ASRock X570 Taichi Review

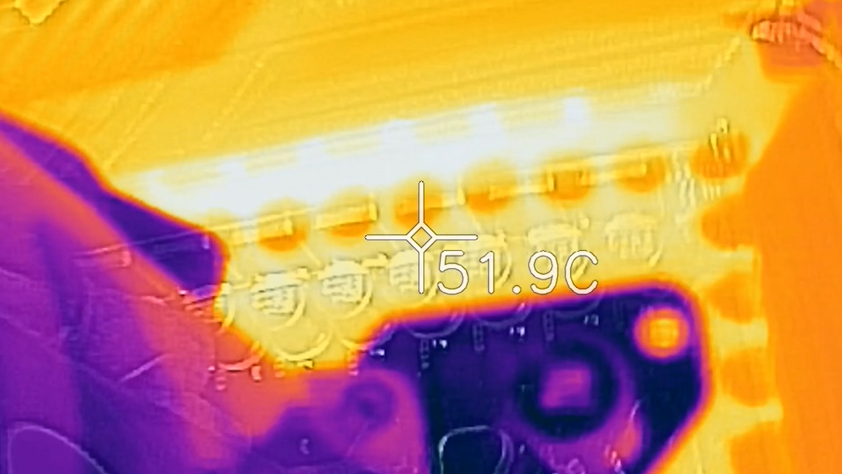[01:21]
On screen: spot 51.9°C
From when I tested this with the 3900X at 4.3 gigahertz, all core overclock, the heatsink was only showing 51 degrees C in a 22C environment, with the VRM coming with 57 degrees on the MOSFETs itself.